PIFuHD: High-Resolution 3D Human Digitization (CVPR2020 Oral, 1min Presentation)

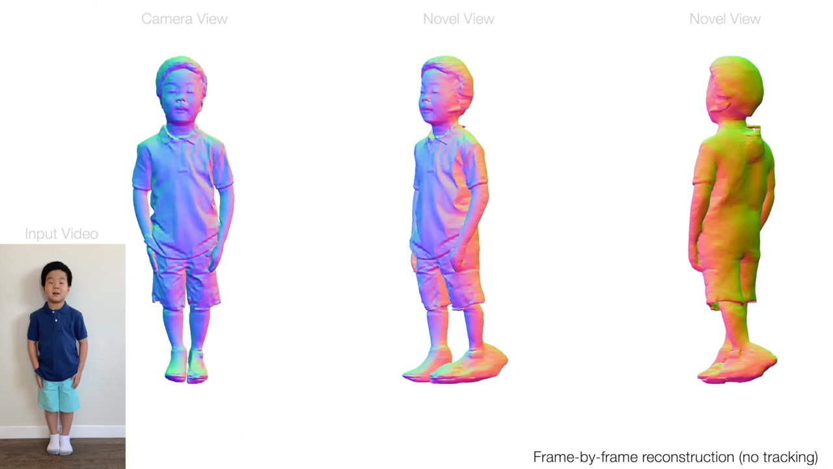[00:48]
Now we can recover highly detailed geometry even from a self-captured video, frame-by-frame, not only for the front side, but also for the back side, without any post-processes.
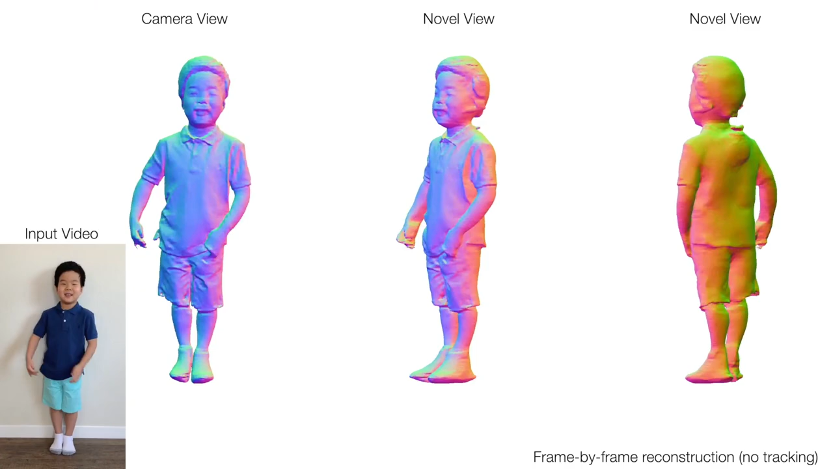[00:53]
Please check out our paper and the 5-minute talk for more details.